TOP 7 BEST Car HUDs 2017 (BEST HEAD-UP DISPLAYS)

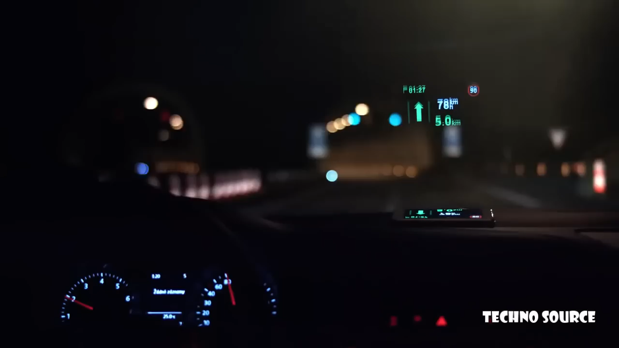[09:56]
This specially optimized interface reflects clearly on the car's windshield,
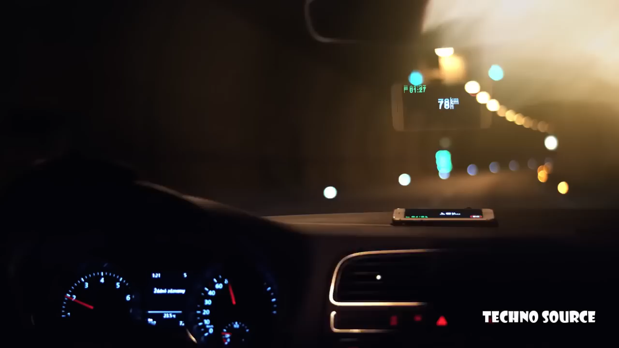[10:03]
displaying navigation information without the need for any expensive accessories. Enjoy the full Sygic experience, complete with features like live traffic and turn-by-turn voice guidance.